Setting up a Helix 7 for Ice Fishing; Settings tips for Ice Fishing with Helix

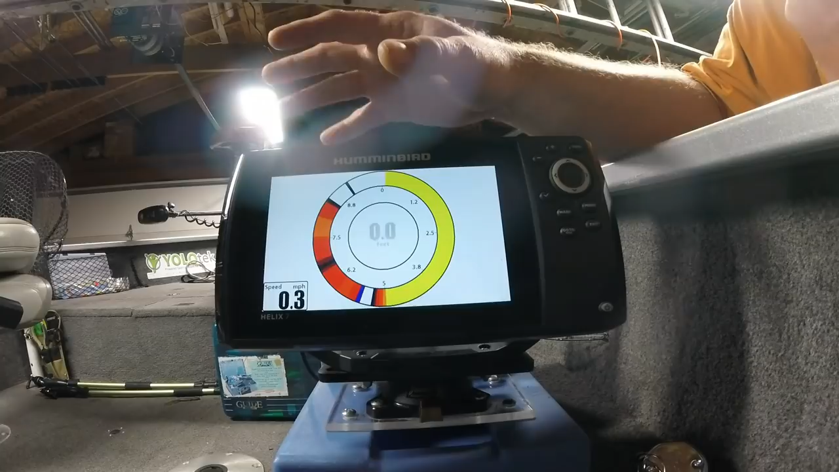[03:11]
On screen: speed 0.3 mph
I've left the flasher visible even though I'm not likely to use it I do want to experiment with the flasher screen a little bit this winter I have my full screen map I do find that's a visit that's a visit that's a I do find it handy to leave the full screen map in there I do find it handy to leave the full screen map in there here's the map in 2d sonar combo screen I do like that screen if I'm if I know I'm gonna be moving around drill a bunch of holes I will leave that screen I will often just leave that screen I will often just leave that screen
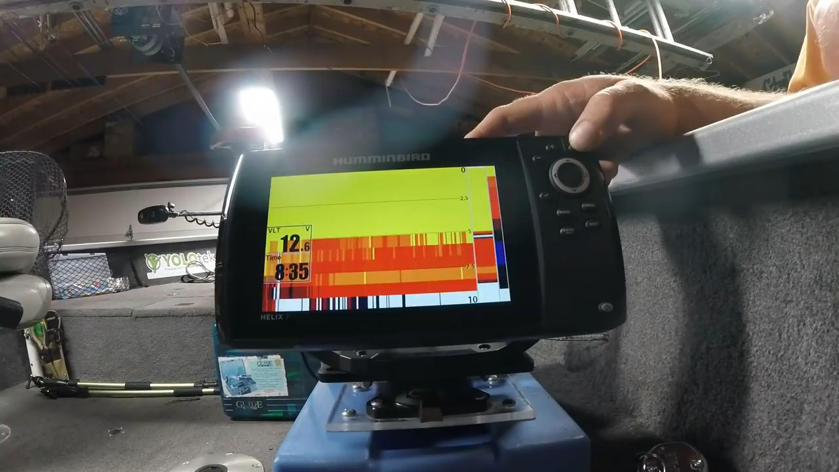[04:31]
know one of the things about one of the things about the hunger helix series is you push the view button at the top to move forward through the various screens but the exit button will take you backwards through the screens so with only five screens left not hidden we can quickly get to any screen we want to use
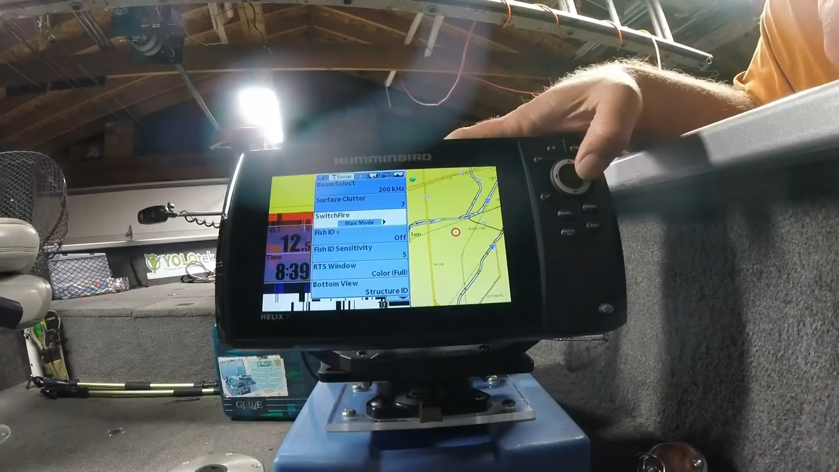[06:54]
I like to leave switch fire in max mode if I'm finding too much clutter on the screen then I'll switch that over to clear mode but I typically start in max mode always leave the fish
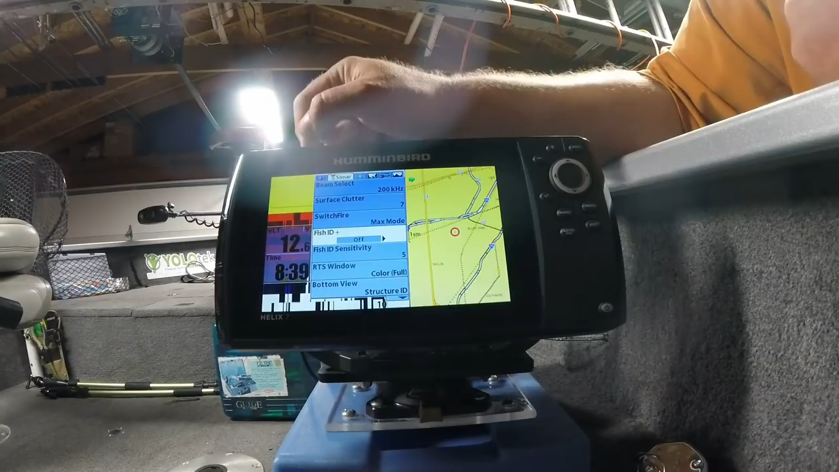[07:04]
always leave your fish ID off the number one mistake you can make with your sonar is to turn fish ID on
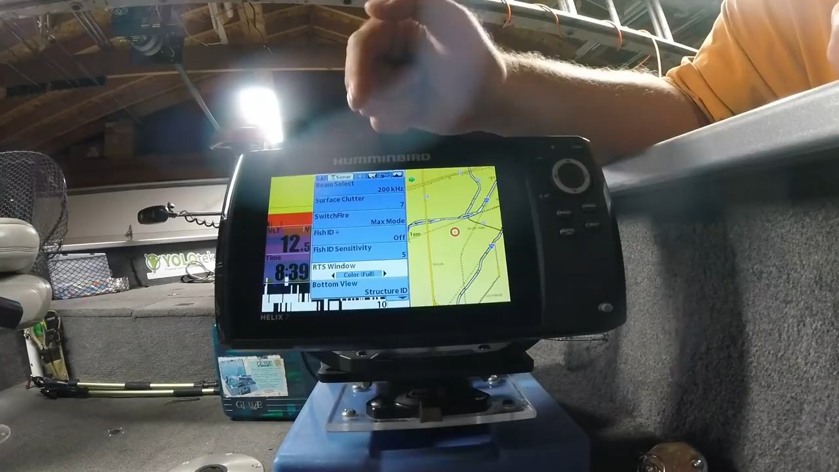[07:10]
always turn off your fish ID